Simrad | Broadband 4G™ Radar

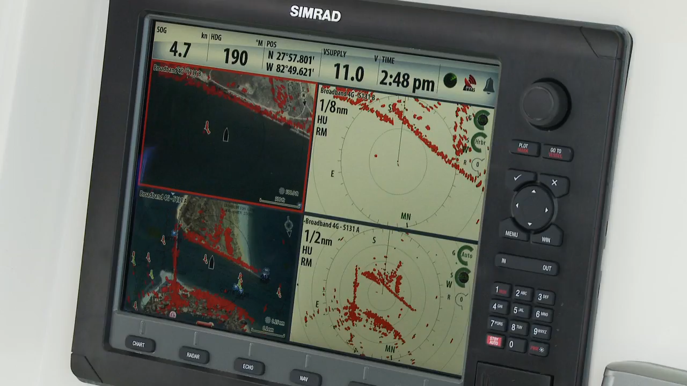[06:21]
The refined performance of our auto harbor and offshore modes allows you to instantly use a broadband radar without the need for special knowledge or repeated fine tuning. These hands-off modes will give you the confidence of a highly trained radar user.
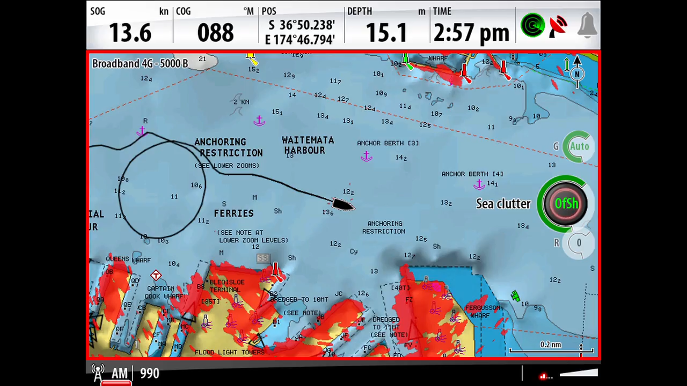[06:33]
Experienced and professional users will also appreciate the ability to manually adjust all radar settings in special navigation or target finding situations.
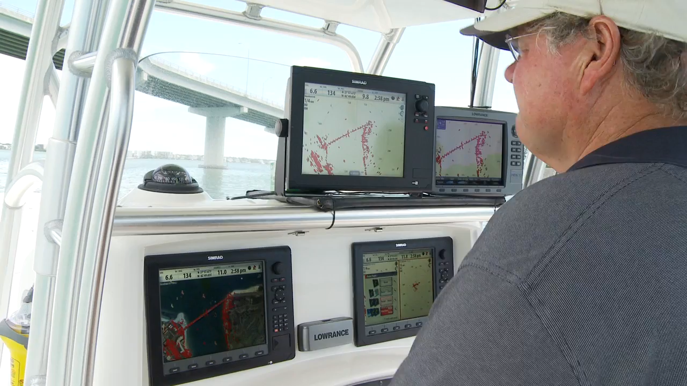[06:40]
Broadband radars can be installed without the help of a radar technician,
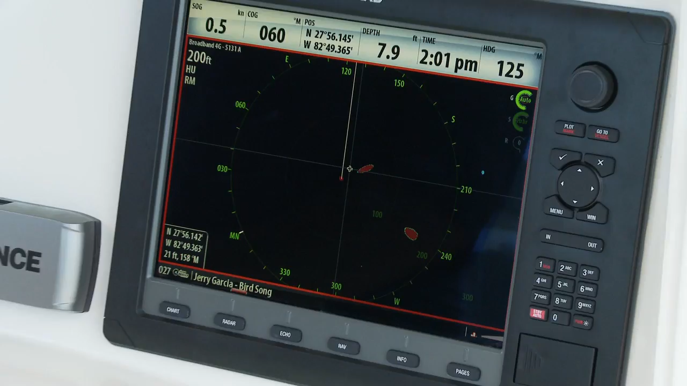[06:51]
which not only makes for a quick, clean and simple installation, but also reduces cost.
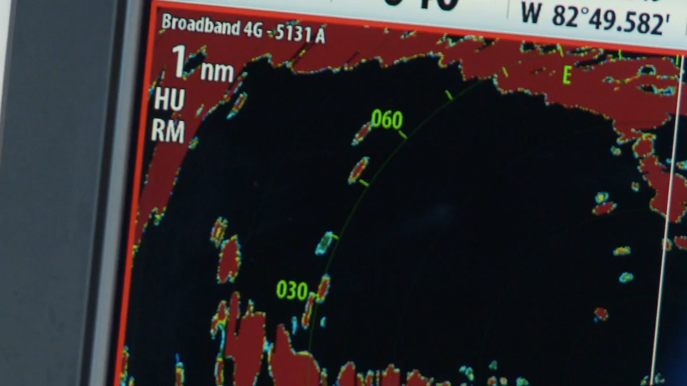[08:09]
This technology enables a new feature called target separation, which improves the azimuth resolution,
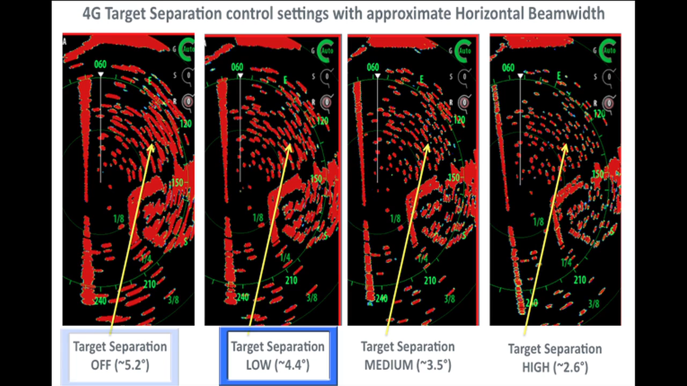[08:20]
or effective horizontal beam width, up to the equivalent of a three and a half foot open array radar. The results are nothing short of mind blowing, dramatically increasing situational awareness among novice and professional users alike.
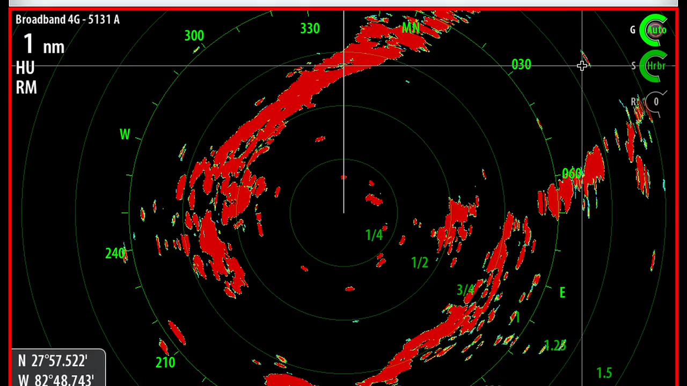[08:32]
Broadband 4G radar also offers several new advanced features when paired with
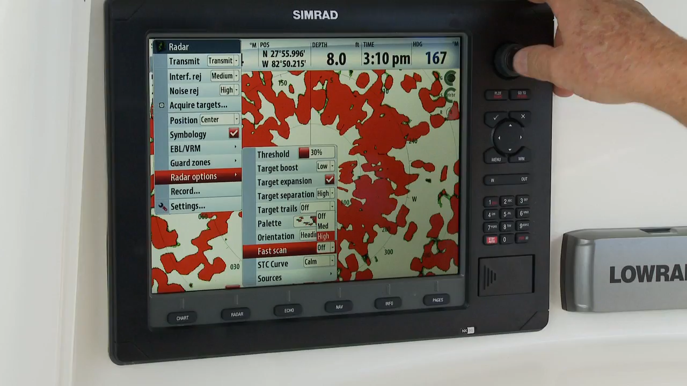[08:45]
the CIMRAD NSO and NSE series. The broadband 4G is capable of high speed operation,
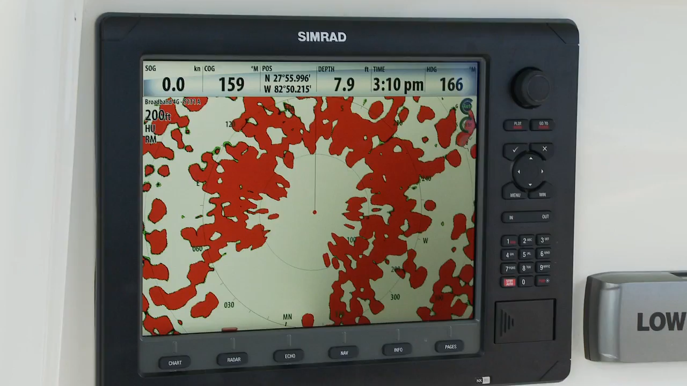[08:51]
up to 48 RPM. Even more impressive is the new dual range feature,
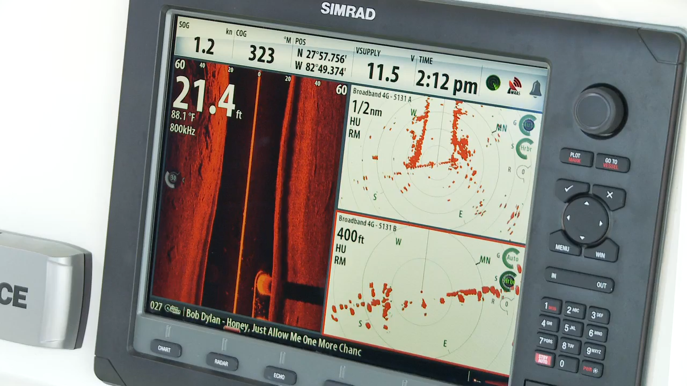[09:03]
No other radar in the world can do this.
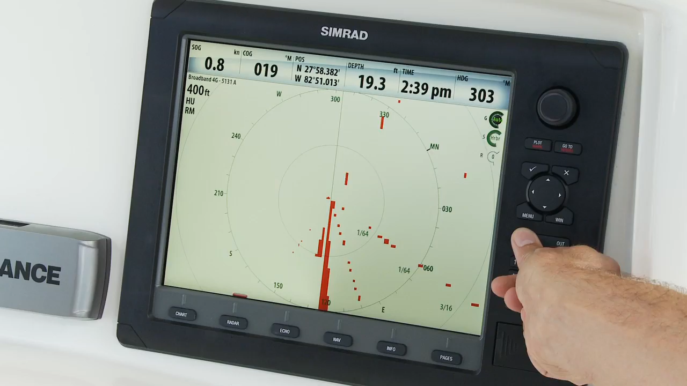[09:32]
This has actually resulted in a total of 18 range scales, more than any other dome radar, but necessary to provide you with the ability to get the most out of the broadband 4G's unique strengths.
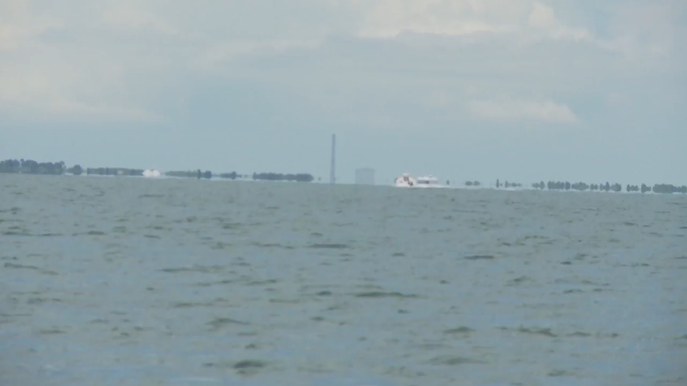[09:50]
Over my right shoulder, you can see a tower of a power plant about 13 nautical miles away.
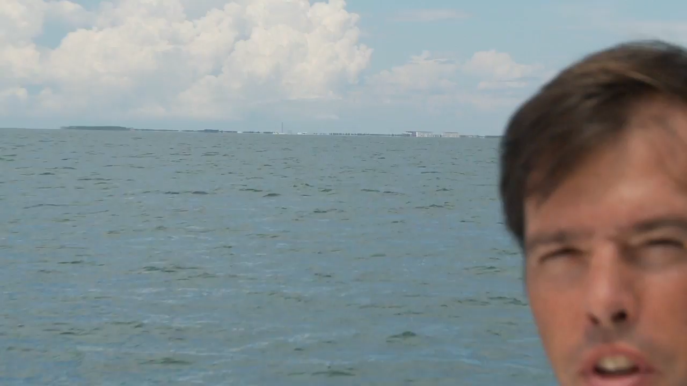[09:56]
All right,
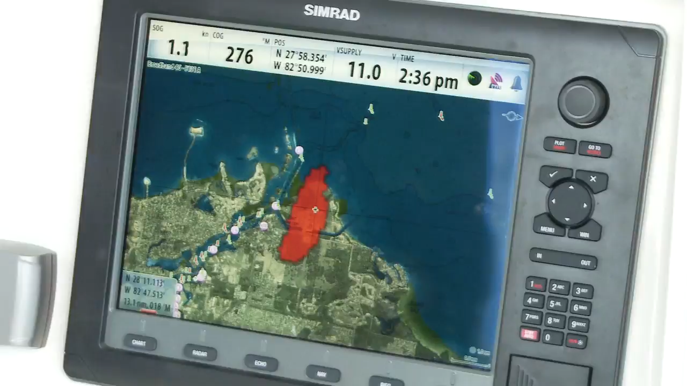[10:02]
now we're demonstrating the strong returns from the broadband 4G on the power station tower, 13 nautical miles away, right on the cursor there.
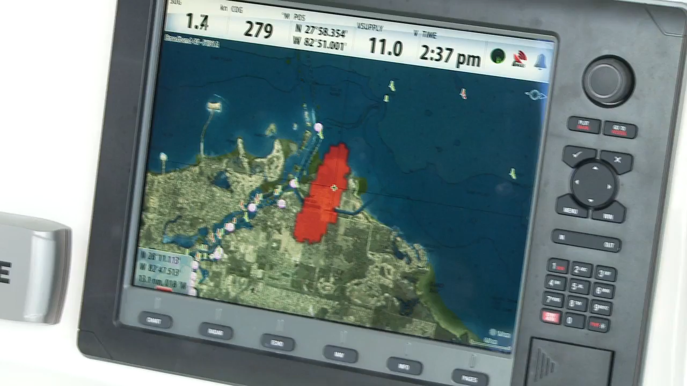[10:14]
That's a zoom in of that area on our chart.